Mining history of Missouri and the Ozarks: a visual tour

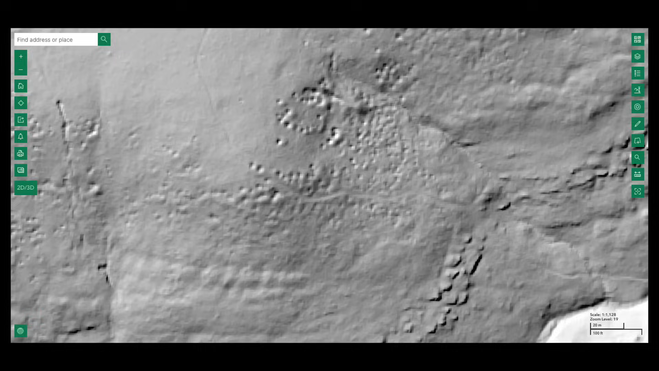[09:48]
and concentrations of hand-dug TIF pits are clearly visible in LIDAR imagery.
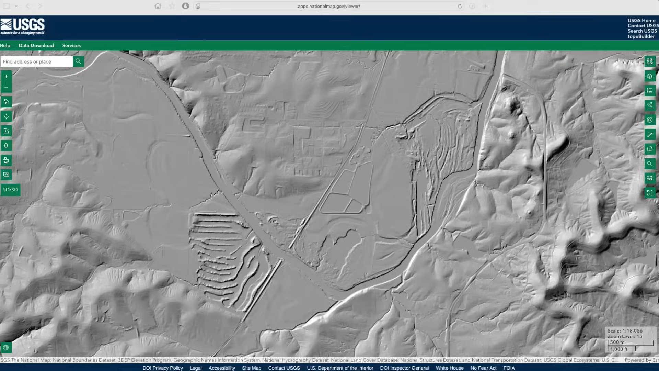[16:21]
More recent operations developed deeper and more extensive excavations, overprinting earlier work.
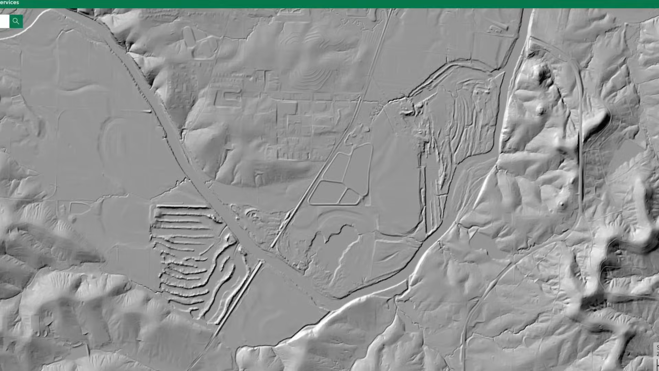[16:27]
Gravel extraction along the Merrimack has since ceased due to stricter environmental regulations.